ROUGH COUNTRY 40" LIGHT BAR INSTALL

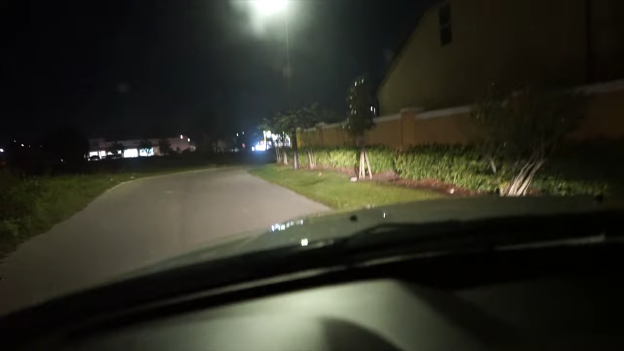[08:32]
all right so i don't know how well you guys can see but i'm obviously back in the truck now let me see if i can find the damn switch over here so that's with the light bar on that's off this one's got the kind of like just a little daytime running light on you really can't see that one but with
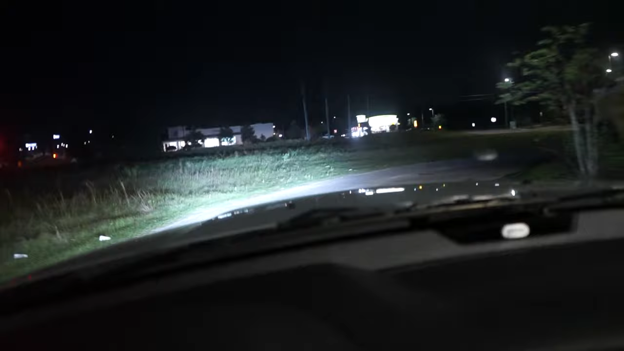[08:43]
the light bar on that thing is super bright that
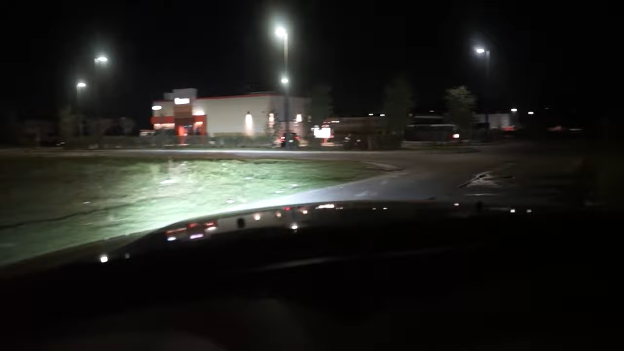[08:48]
is like blinding bright that is crazy so that was just normal headlights let's see if i can do one with no headlights that's no headlights and then look at even just the light bar by itself ridiculously bright